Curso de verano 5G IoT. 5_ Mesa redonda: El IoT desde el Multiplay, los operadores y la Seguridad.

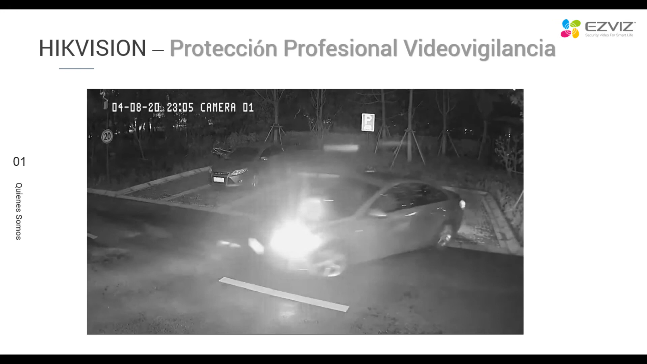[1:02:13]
making it difficult to identify details in black and white.